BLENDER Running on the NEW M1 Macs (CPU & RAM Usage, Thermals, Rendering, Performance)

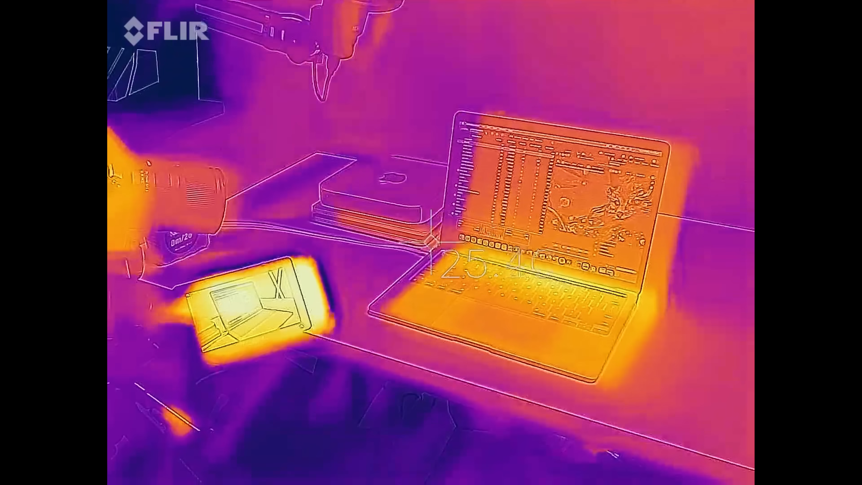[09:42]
and that will show you exactly how hot the machine got. Now, I did this after the 20 minutes, so about three quarters of the way in, I tested it, and at the hottest part, right in the middle where the CPU is,
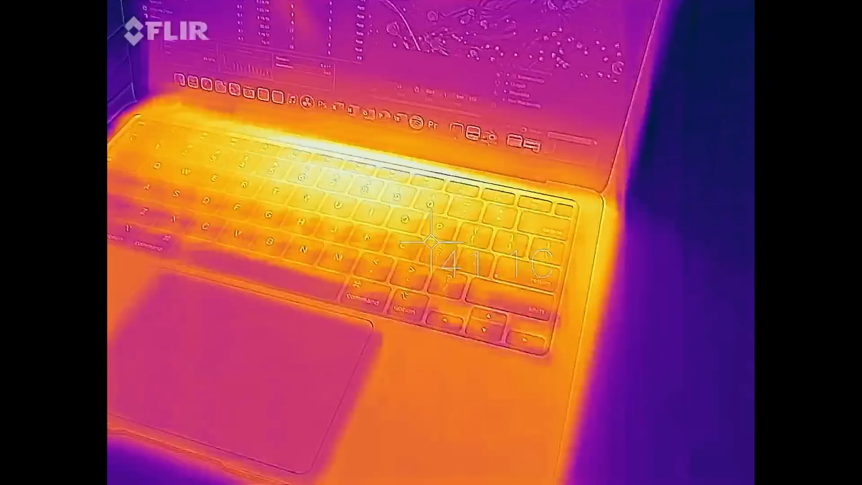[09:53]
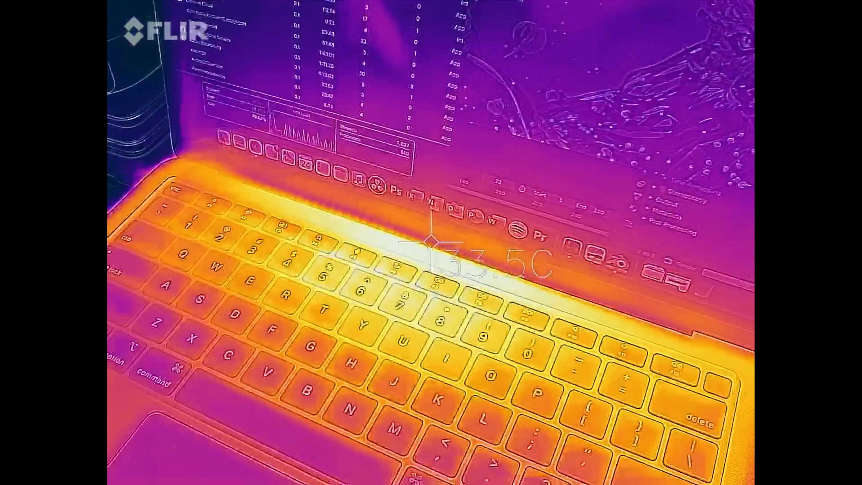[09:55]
I was getting about 43 to 44 degrees Celsius, which, again, is not very hot at all.
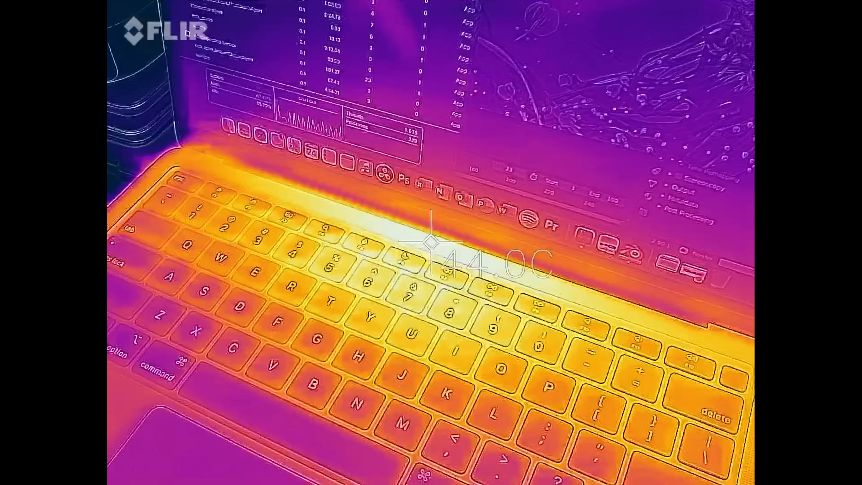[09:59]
Obviously, this is going to be thermally throttling around then, so you will lose some performance.